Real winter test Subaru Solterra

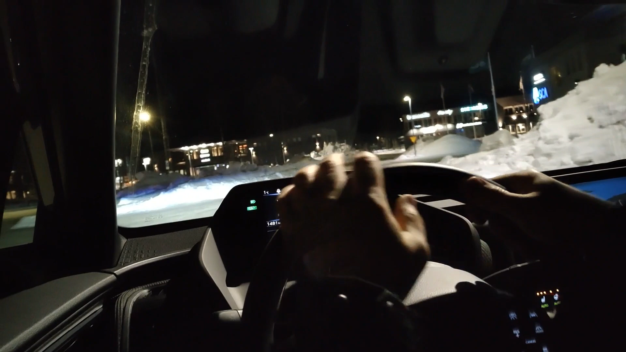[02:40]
Right turn at the end of the road.
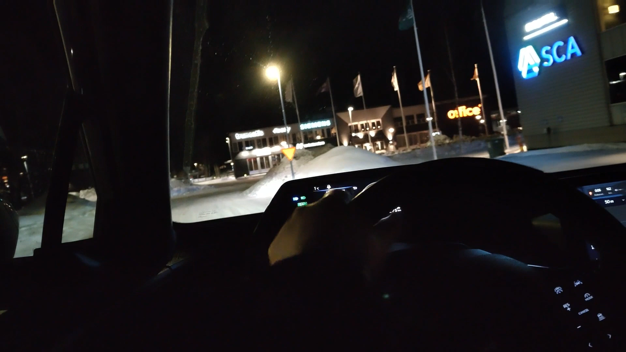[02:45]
Feels really good to drive.
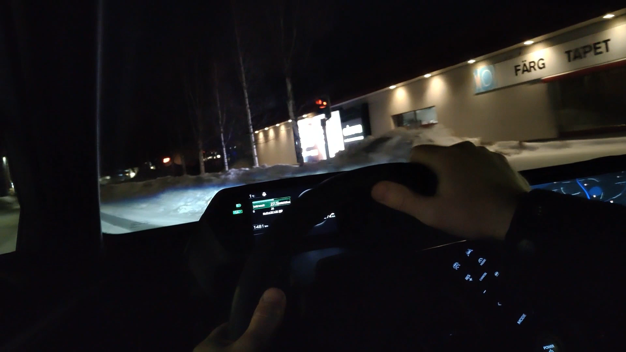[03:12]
In 400 meters, heading left at the roundabout, take third exit onto Haparanda Vägen.
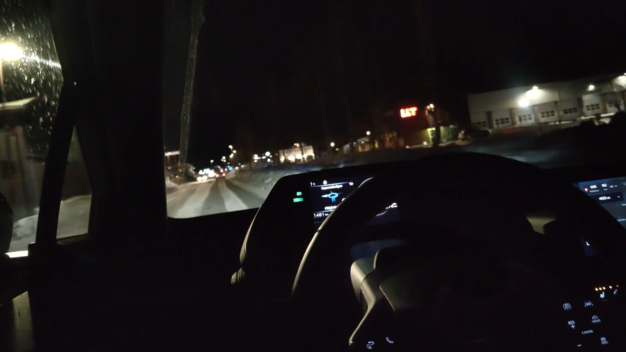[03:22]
Heading left at the roundabout, take third exit.
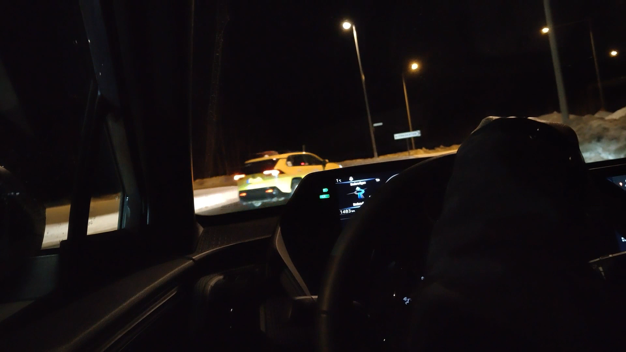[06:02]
Exit coming up. Proceed on the current road.
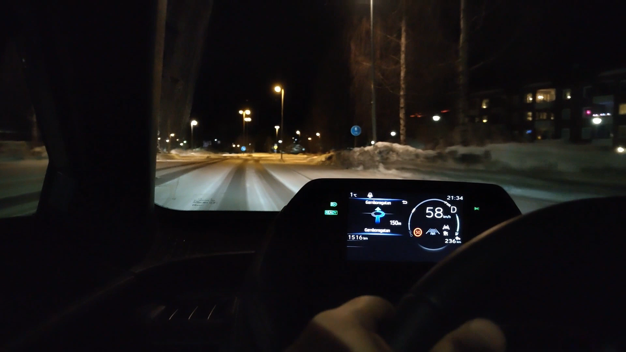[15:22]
Straight on at the roundabout, take second exit. Exit coming up. Proceed on the current road.